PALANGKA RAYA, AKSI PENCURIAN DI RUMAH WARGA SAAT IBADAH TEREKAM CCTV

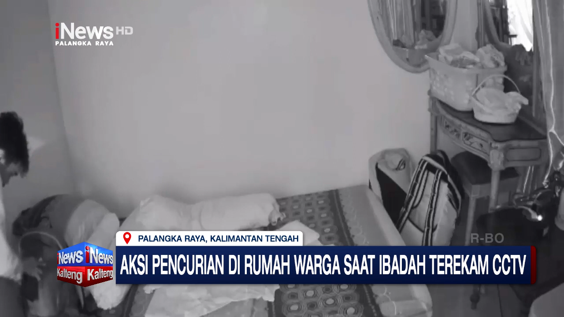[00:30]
Video hasil rekaman CCTV yang viral ini memperlihatkan aksi pencurian oleh seorang pria tak dikenal di sebuah kamar rumah warga Jalan Antang 2 Palangkaraya, Kalimantan Tengah. Pelaku yang menggunakan baju berwarna putih mengacak-acak isi kamar serta membongkar dua buah tas milik korban.